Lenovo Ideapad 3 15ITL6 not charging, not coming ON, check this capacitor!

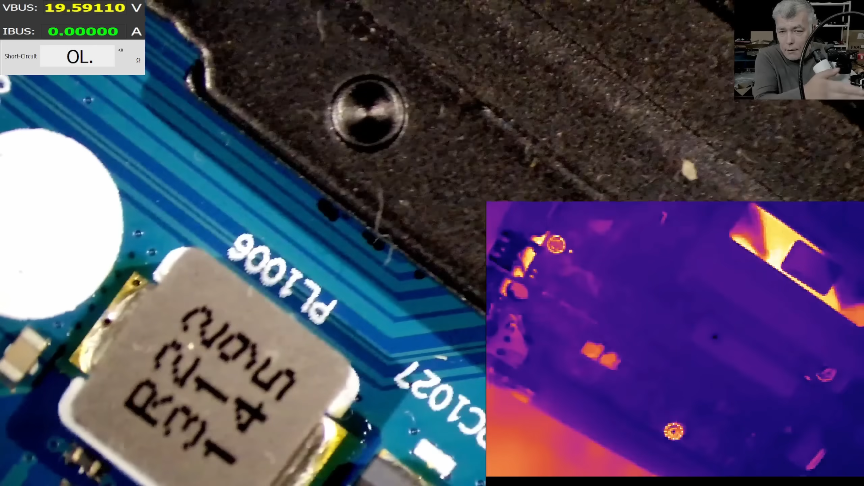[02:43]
fantastic we need light so we have light we have the thermal camera i mean we can't really see too much on the on the microscope but we have a white picture on the thermal camera you can see yeah so i'm gonna lower the voltage yeah that's beautiful you know hands free and we have thermal camera so we have like one volt let's lower the current to about two amps and we are coming we current exactly here
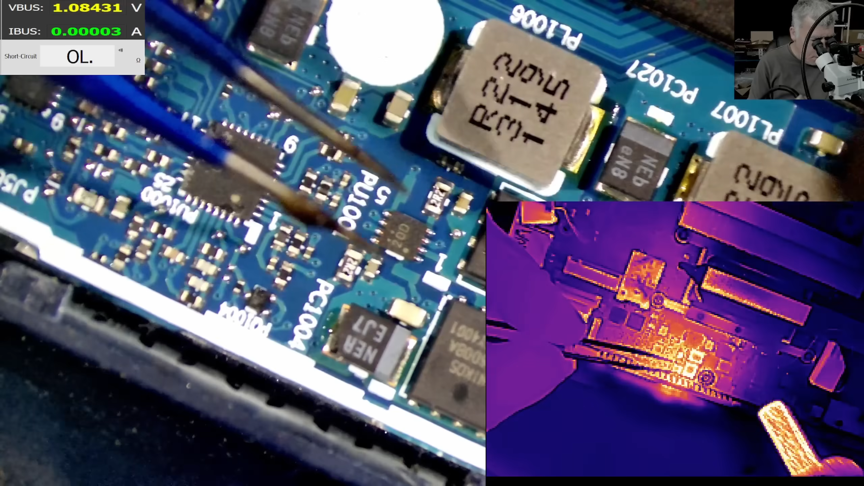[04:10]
you know what i should you say hello to my little friend because we have a lot of plastic here but we are fine we didn't know the plastic so the capacitor is out the main power is still shorter that's my question so the main power is not short huh what do you think about that the thermal camera it was a big upgrade for uh for my setup we can put back the sticker